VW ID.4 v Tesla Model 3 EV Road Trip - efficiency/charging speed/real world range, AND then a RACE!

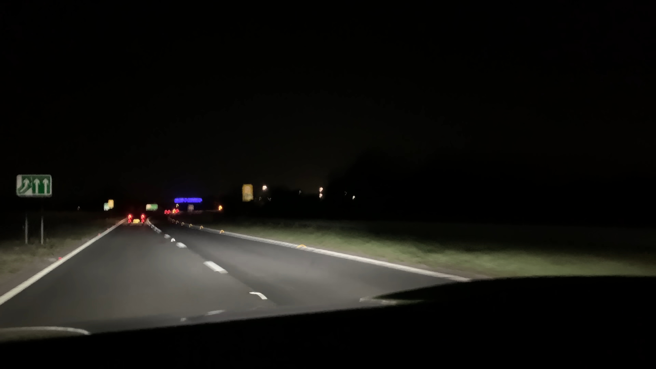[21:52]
and this is it here we are at the welkins bournemouth sign and there is gin's right next